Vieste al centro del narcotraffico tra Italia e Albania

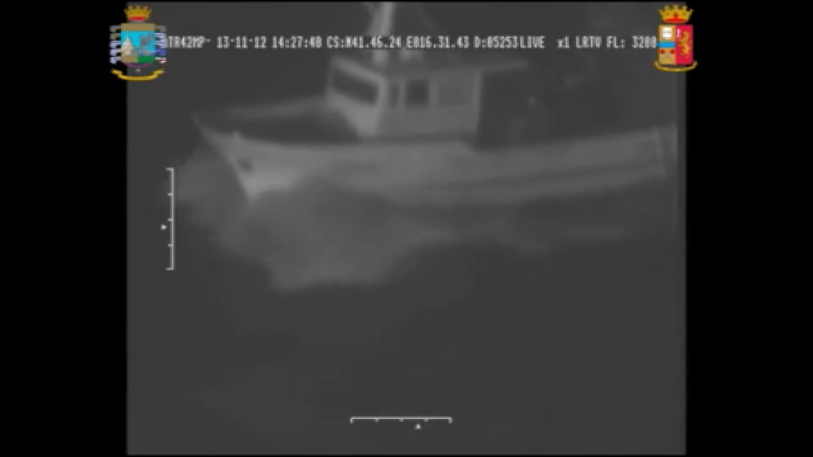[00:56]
c'è anche il sequestro a bordo di un natante nelle acque territoriali di oltre 1000 kg di marijuana con il conseguente arresto dei due conducenti dell'imbarcazione provenienti dalle coste albanesi,
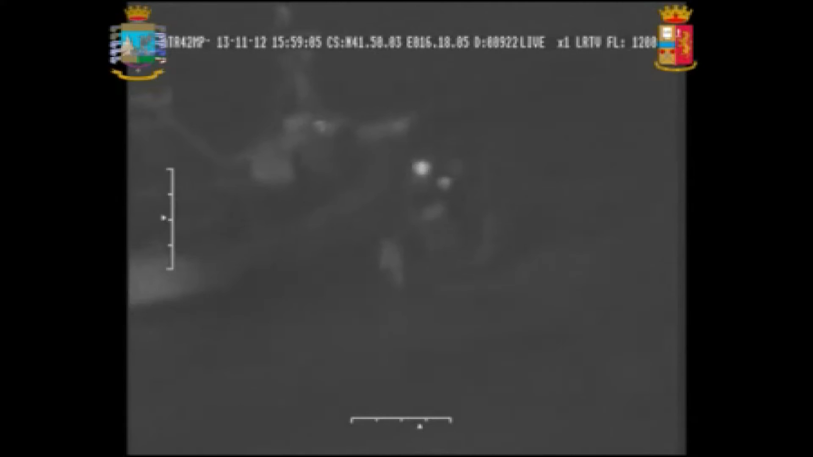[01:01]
Ciro del Bravo, 48 anni, di Manfredonia, e Ismail Secu, albanese, di 26 anni. L'organizzazione, lo ricordiamo, avrebbe voluto far sbarcare la droga in una insennatura di Vieste.